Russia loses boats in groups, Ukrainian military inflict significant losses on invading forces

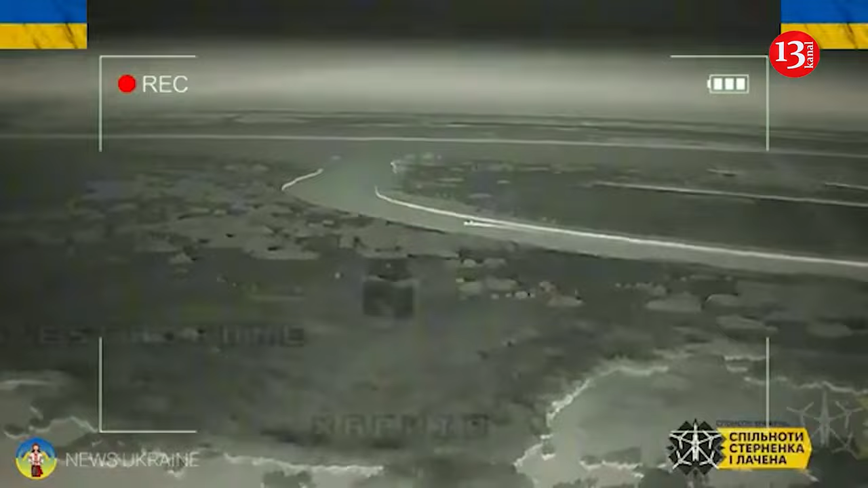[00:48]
one of the destructions inflicted by our artillery and attack drones was on a boat storage facility.